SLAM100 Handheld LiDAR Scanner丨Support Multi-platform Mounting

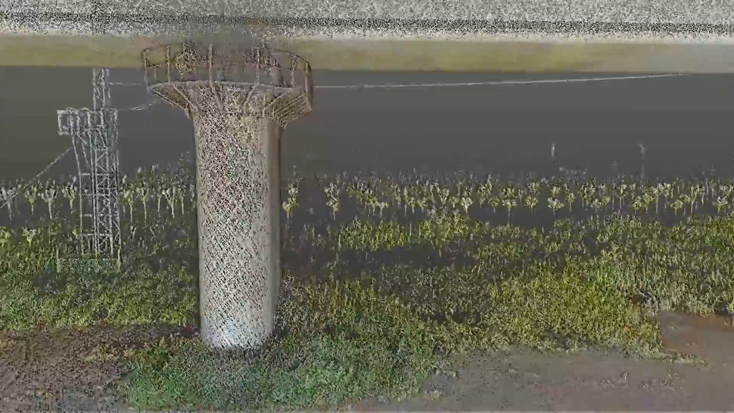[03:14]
So when you do the 3D modeling, when you do the cloud pointing, it can also give you a texture and a partial paramic images.
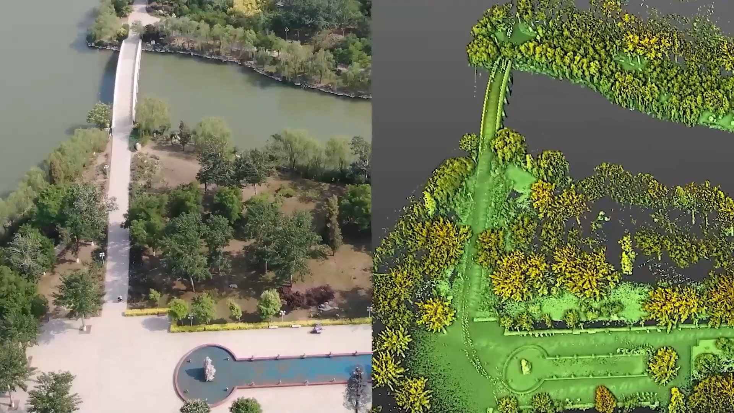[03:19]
So it is greatly helpful when you do the colorful cloud point.